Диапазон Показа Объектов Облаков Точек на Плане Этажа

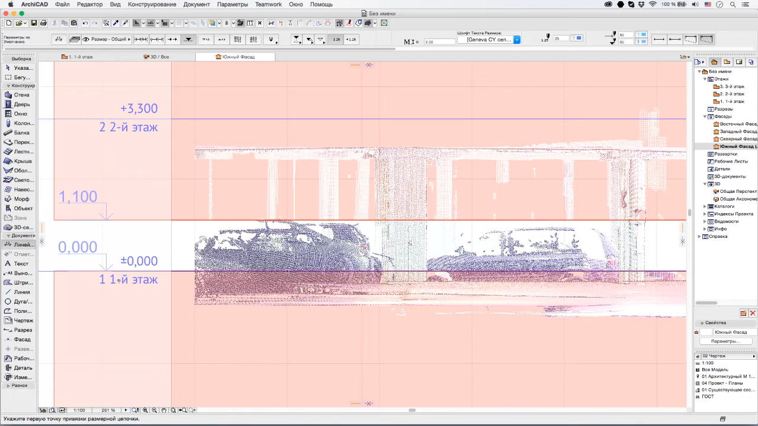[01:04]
Однако вы можете изменить эти два значения для каждого отдельного облака точек. Давайте выберем объект облака точек, размещенный в проекте.
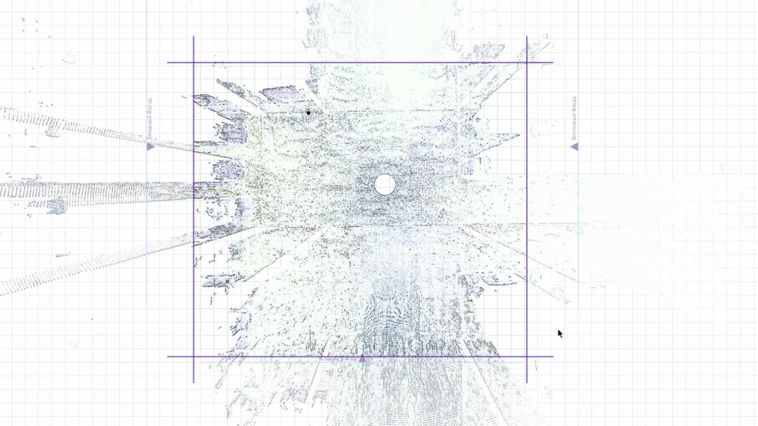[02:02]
В подобных случаях вам может потребоваться настроить вертикальный диапазон, в котором будет отображаться только часть облака точек, например, высотой 100 мм.
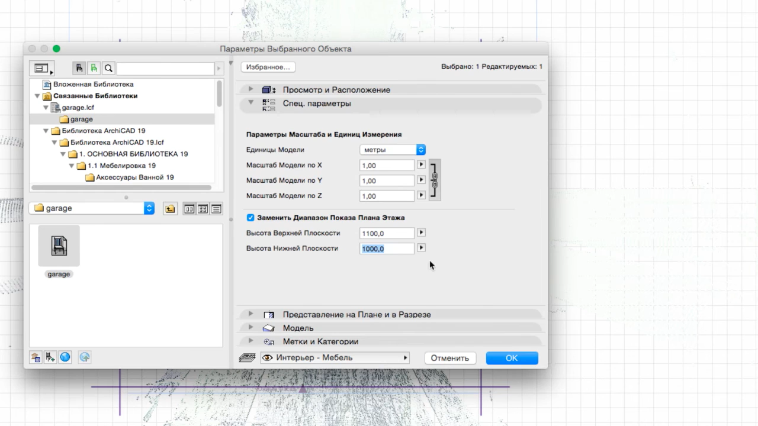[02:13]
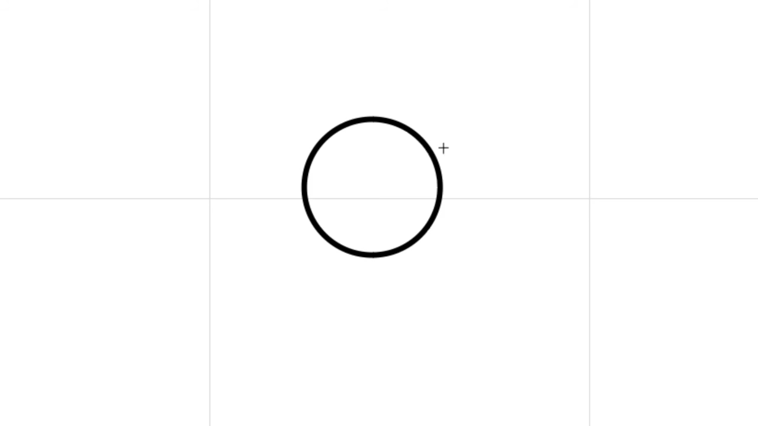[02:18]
Как правило,
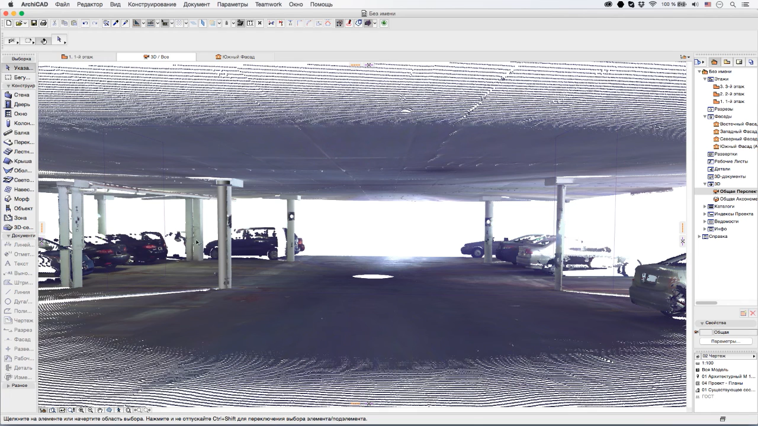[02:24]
оптимальная величина диапазона зависит от разрешения облака точек, то есть насколько далеко друг от друга находятся соседние точки.